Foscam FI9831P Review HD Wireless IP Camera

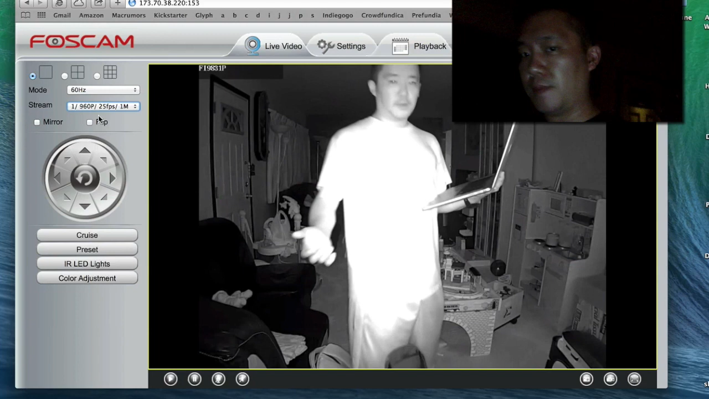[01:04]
it's not that easy to make out the subject's face clearly but if I stand too close, let's say I was standing about like five feet and I think that's probably too close to the camera. Any closer then everything becomes more white,
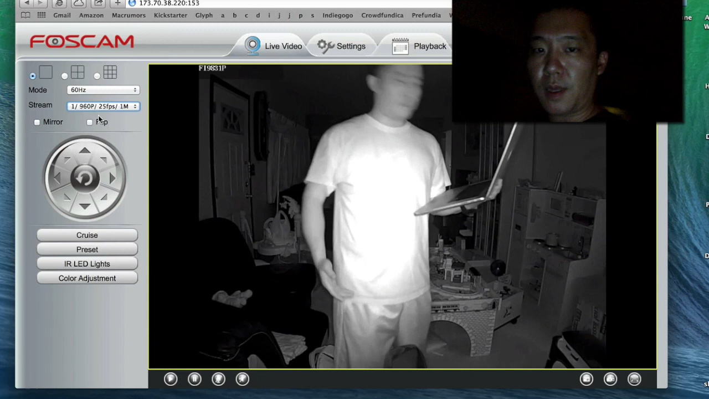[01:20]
more bright and you start to see less features on the face. That's for folks who want to use this like a secure, for like a security camera.